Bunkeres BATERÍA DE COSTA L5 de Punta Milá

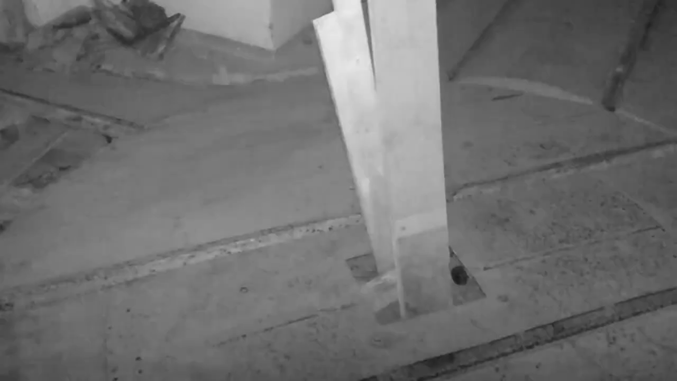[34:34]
esta es la encrucijada y sospecho que esto va hacia el puesto de mando
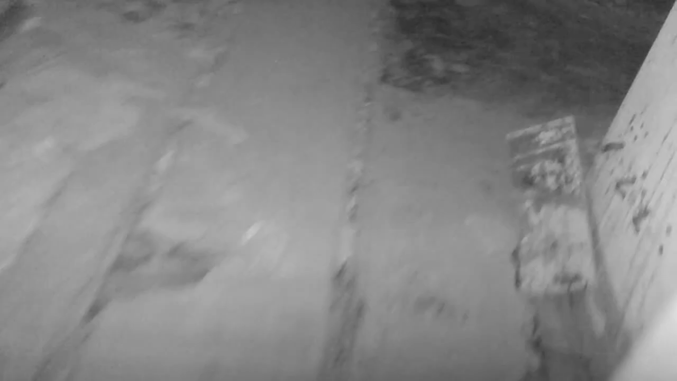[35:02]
y esto continúa este es el cuarto electrógeno
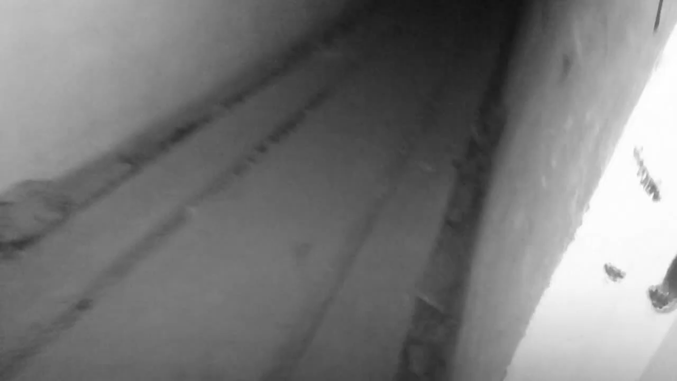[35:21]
voy a continuar todo recto por aquí después tomaré ese último desvío
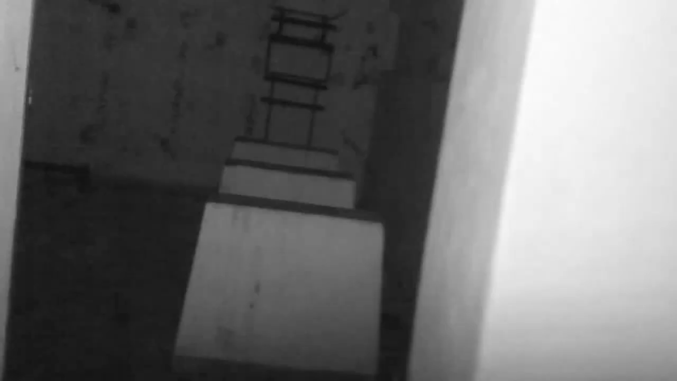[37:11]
con sus respectivas mesas estas son las patas en las que se colocaban los planos y mesas